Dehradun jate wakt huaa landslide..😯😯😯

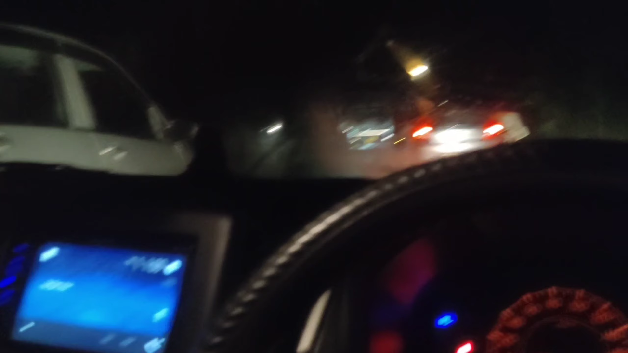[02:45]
निकले दे उत्तरागंड के लिए देगलो रस्ता में क्या हो गया ट्रक टुक निच्चे
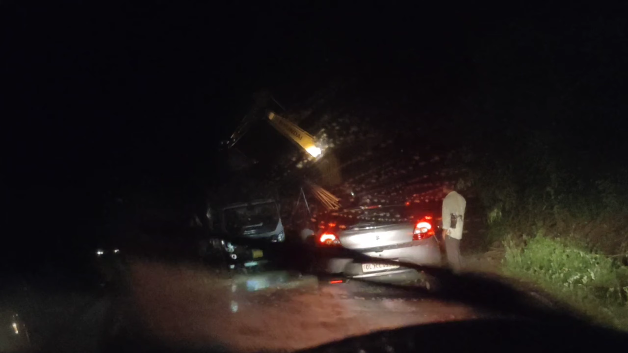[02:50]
लैंड्स्लाइड की वज़े सारा रोड ब्लोग हो गया है